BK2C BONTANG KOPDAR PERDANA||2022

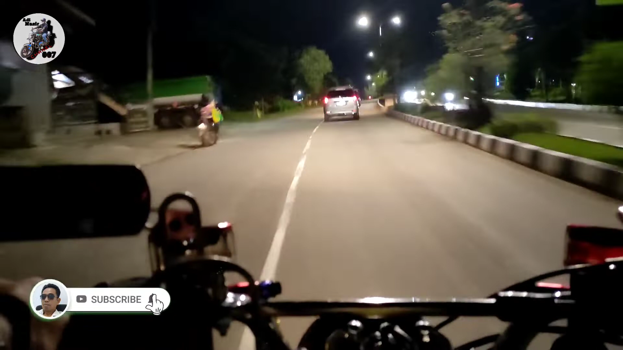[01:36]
Kebetulan tidak jauh dari rumah teman-teman, tempat komandannya di Tugu Selamat Datang Kota Bontang.
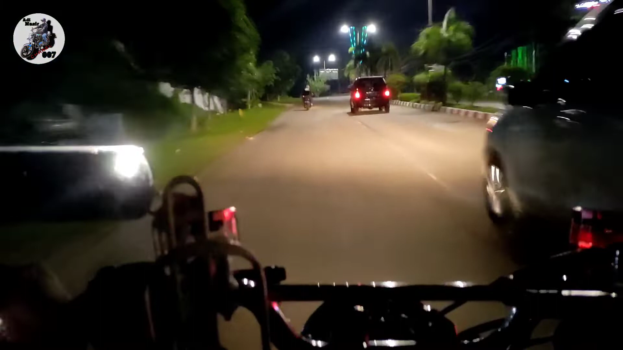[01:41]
Ini kalau masuk Kota Bontang pertama kali
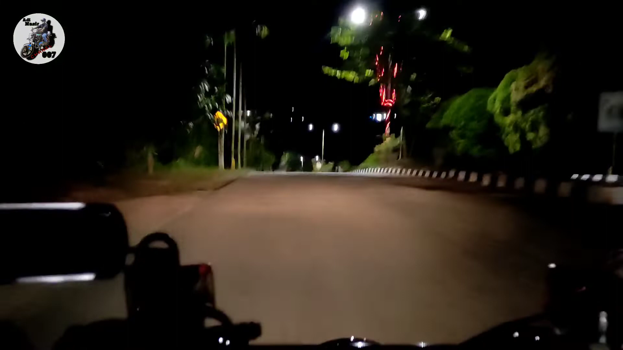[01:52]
melewati Tugu Selamat Datang Kota Bontang. Ini jalannya naik turun ini teman-teman. Tapi asik.
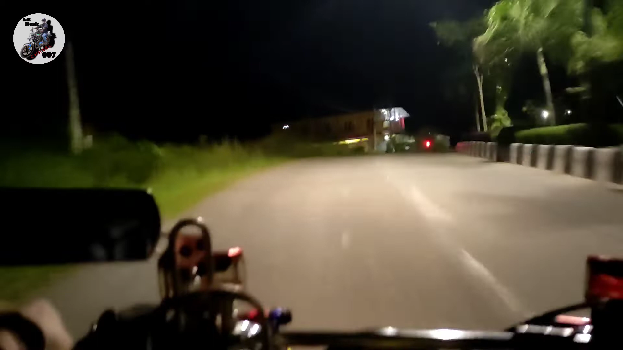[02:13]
Selamat datang Kota Bontang.
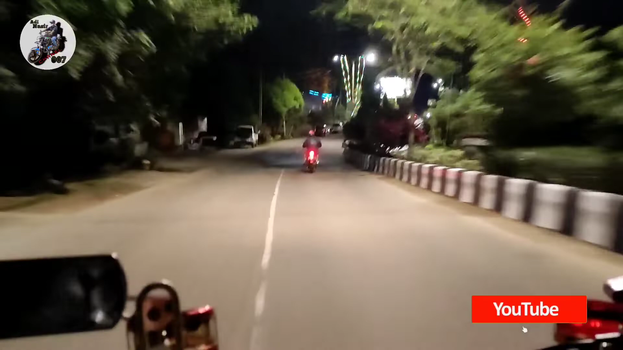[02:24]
Sekarang inilah tempat kopdaran pada klub-klub motor yang ada di Kota Bontang. Jangankan motor, mobil pun juga, klub mobil pun juga sering kopdar di sini. Ya, siapa yang duluan dia dapat tempat.